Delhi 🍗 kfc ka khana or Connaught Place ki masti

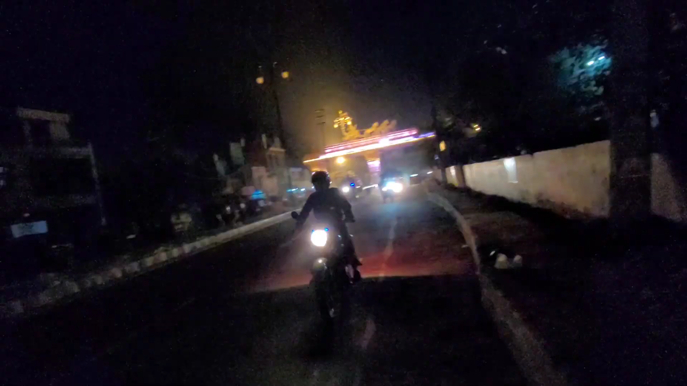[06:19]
छः भाई आ गया अपना लेने के लिए हमें। और भाई क्या हाल? बढ़िया बढ़िया।